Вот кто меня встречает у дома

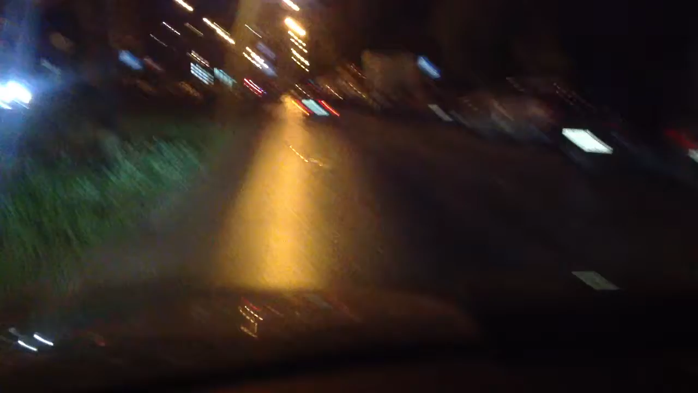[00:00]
Опачки, проявились наши машинки с полной боевой раскраской, тонировочкой. Не этот ли номер собирается ночью сжигать мою машинку, а? Козлище, а?